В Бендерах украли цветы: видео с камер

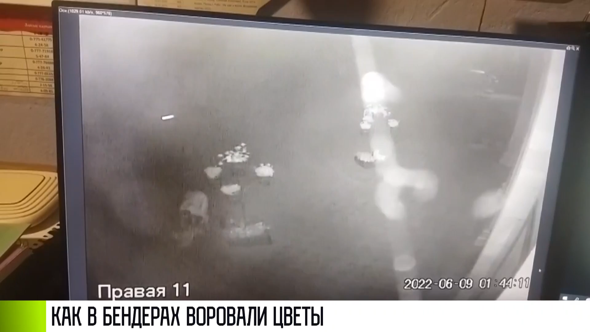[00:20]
Ночь на 9 июня, вот женщина снимает горшки с цветочных арок, складывает все в покрывало на все 5 минут. А вот она же на пешеходном переходе, в руках добыча.